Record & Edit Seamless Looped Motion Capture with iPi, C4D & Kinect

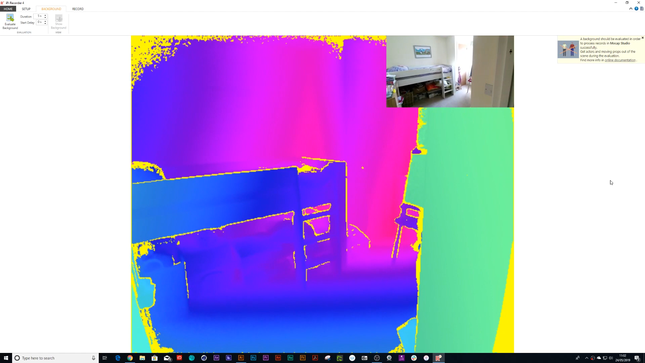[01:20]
Open up IPy recorder. So first thing you're going to need to do is set up your kinetic camera on an easel. I've got a Manfrotto camera easel. All I'm doing is literally lining it up straight so the plane is perfectly horizontal and once I'm happy with that all I need to do is press evaluate
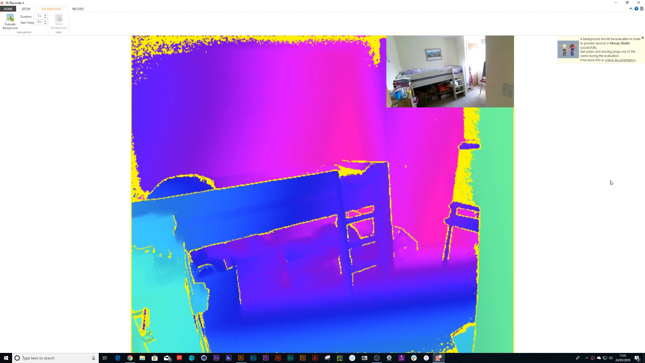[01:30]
background and it takes a snapshot of the background.
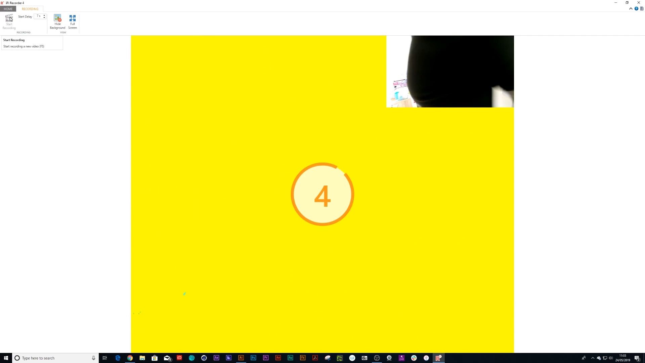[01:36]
Start recording, get myself in front of the camera, put myself into a t-pose, arms are high in the air
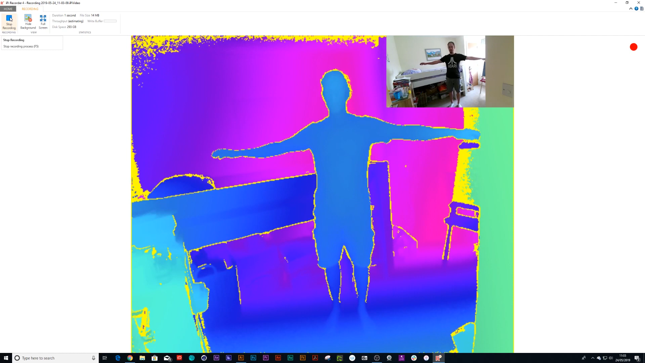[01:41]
and then once I'm done with that I will act out my motion. So I'm just going to be marching on the spot
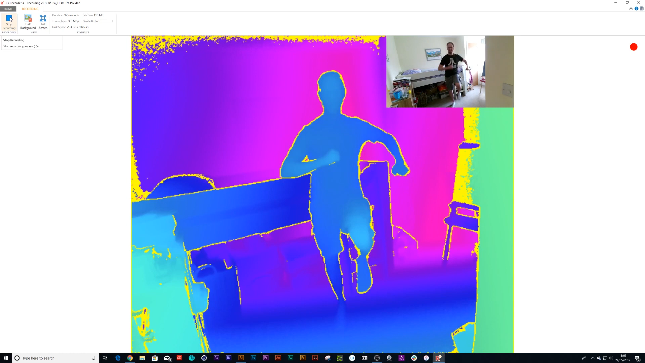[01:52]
and once I'm happy with my marching all I'm going to do is walk off and press stop recording.
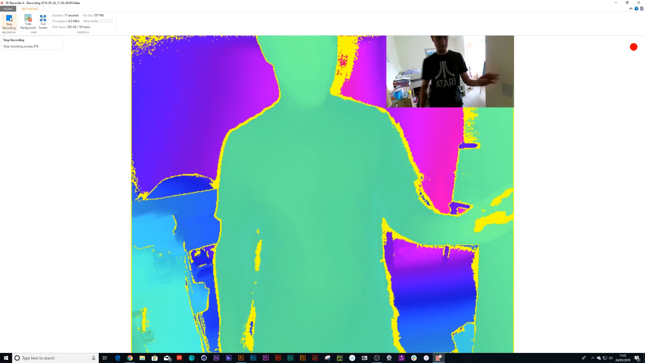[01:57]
So now I can just press play and
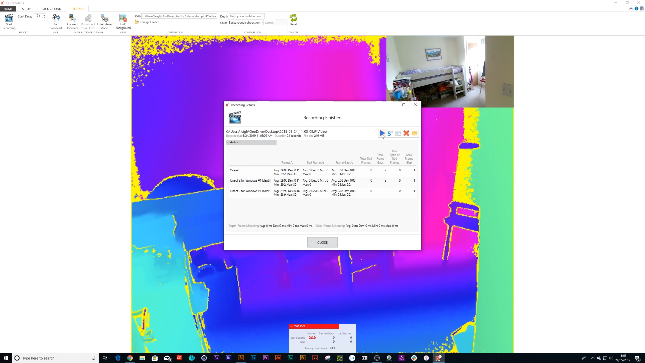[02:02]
have a look at my footage just to make sure that my head, hands and feet are on camera so that when I motion tracks I can see all my limbs in the shot.
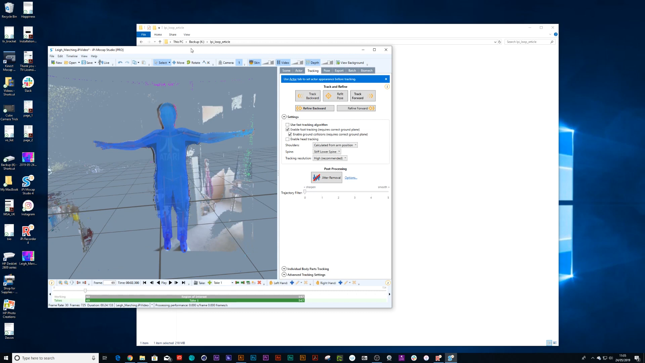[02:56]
Now the first thing that's very important is remember I did a t-pose in the beginning so you notice how my character has now snapped to the rig perfectly. If you don't do a t-pose you won't get the perfect snap to your rig and things will go all strange. So now first thing I need to do is trim my region of interest. So it's region of interest and the take track need to be the same length. That's that gray bar and the green bar.
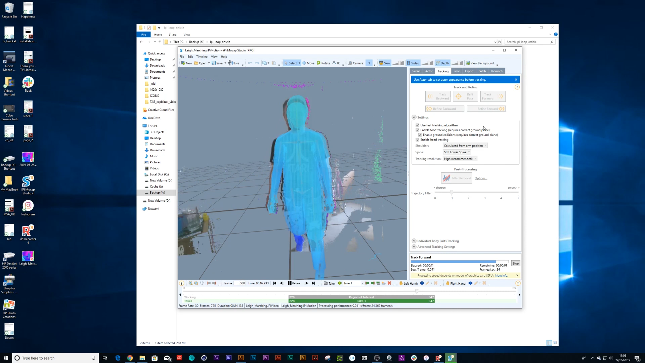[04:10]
So now a bit of tracking. All right let's see how that plays out. Don't worry that the rig goes all funny when I walk off the screen. We can always trim that further.
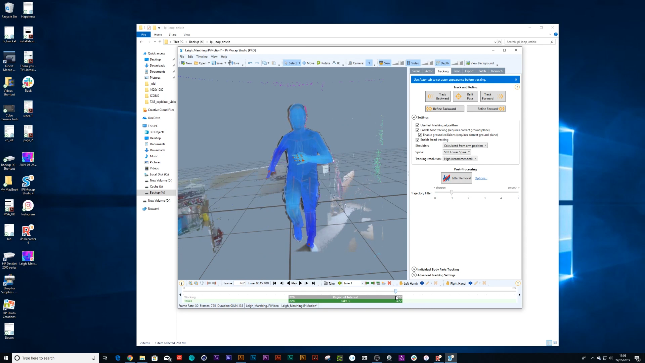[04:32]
Cool now the next thing I can do is press jitter removal. There's a whole bunch of extra options inside here but out of the box just pressing that should smooth out your recording quite substantially. If you want to smooth out maybe the hands or feet more you can just go into options and go further with that.